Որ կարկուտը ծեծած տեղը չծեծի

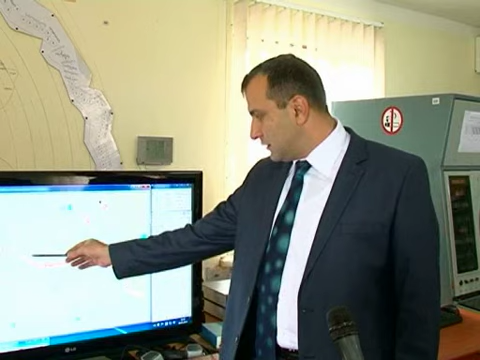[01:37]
սովրաբար հենց այս հատվացից է գալի սաղետը։ Սահամանի երկայնքով տեղակայված հակըկարգտային կայաններն են առաջի